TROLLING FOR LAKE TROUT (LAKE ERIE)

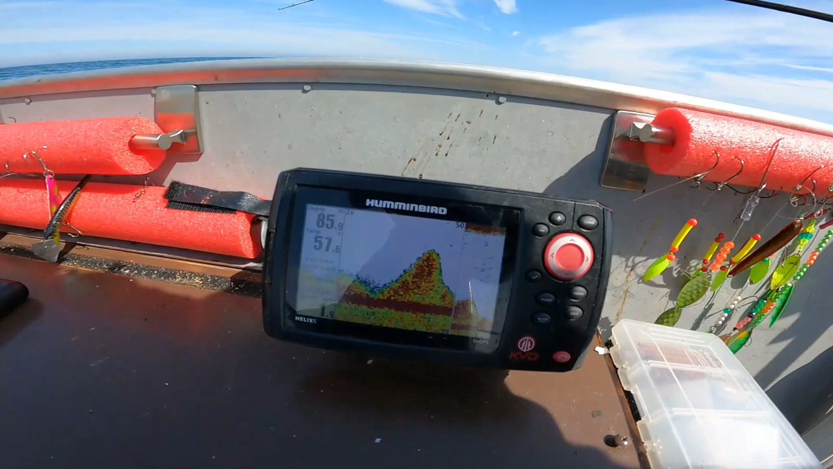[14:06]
I mean, come on. Look at that.
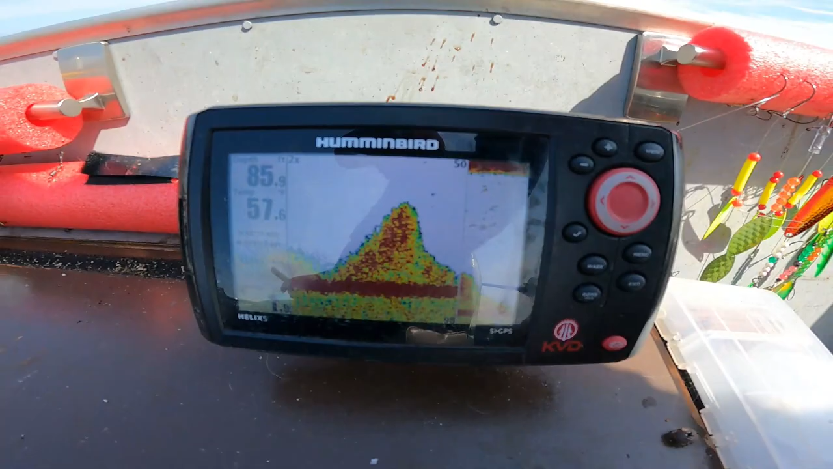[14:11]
Enough bait for you? What do you say? Is there enough bait down there? A little bit of bait.
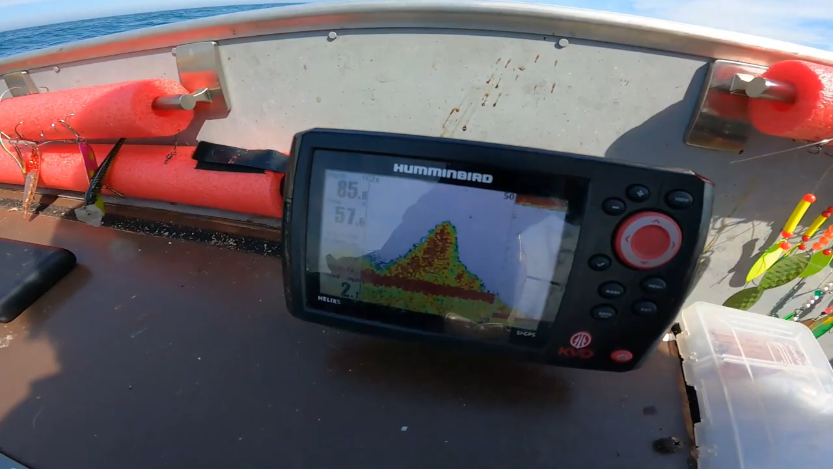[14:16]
Those are probably emerald shiners or smelt, gizzard shad, more than likely emerald shiners.